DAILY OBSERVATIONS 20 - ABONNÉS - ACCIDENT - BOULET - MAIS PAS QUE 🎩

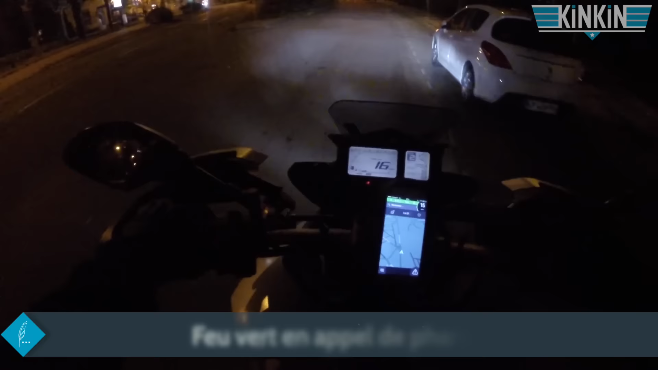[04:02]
Alors, regardez, quand on arrive sur les feux rouges ici, on fait un appel de phare, et hop, ça passe vert.